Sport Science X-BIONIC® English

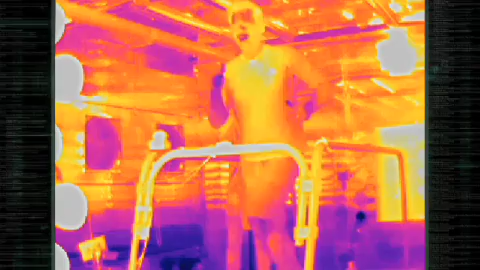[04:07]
imaging camera reveals that it's not helping his body maintain thermal regulation i'm on minute 12.
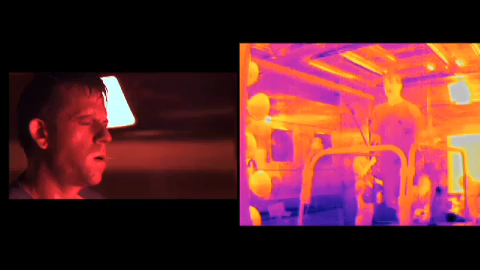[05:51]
the sensors inside john's body indicate that his core temperature peaked at a dangerous 104 degrees
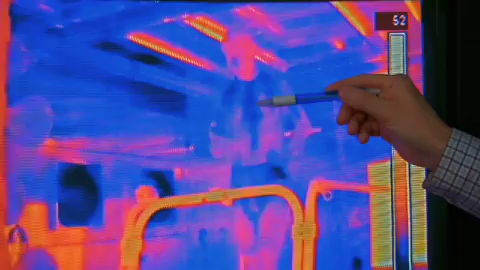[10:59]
we see quite well how the garment is functioning we have the production here in the middle of the chest that is the highest it will be then wicked laterally and so it
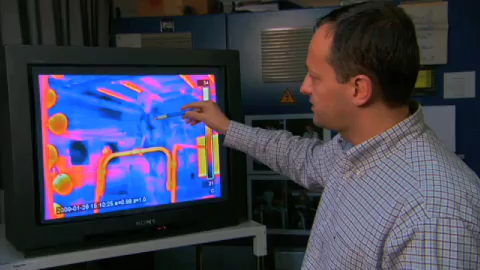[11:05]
can evaporate on the whole part of the of the chest if we can double the area that
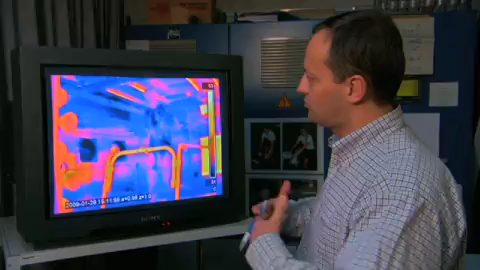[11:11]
would be wet we would also have the double cooling another x-bionic innovation that improves